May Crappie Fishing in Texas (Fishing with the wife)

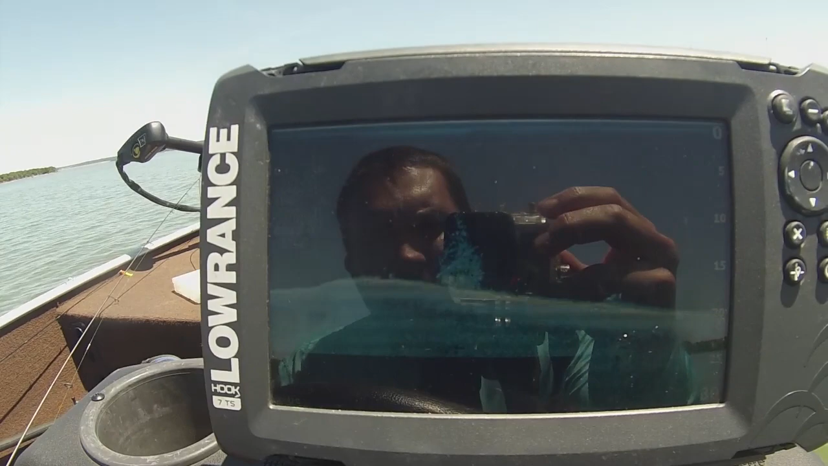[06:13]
I think there's a few fish on that. The glare might be.